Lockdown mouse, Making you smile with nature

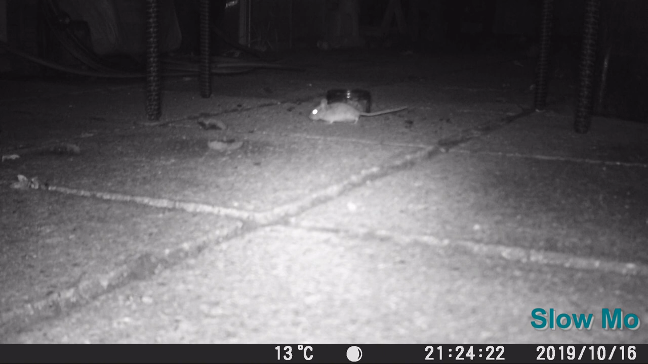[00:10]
Well you've got to stay indoors it's the law now and keep safe from this dreadful virus. I wish you all the very best. Anyway until recently the only time we'd seen the little mouse in our garden was during the hedgehog filming attempts using the infrared camera and he usually shoots around trying to grab up little seeds and things that are left over. As you can see there he is now.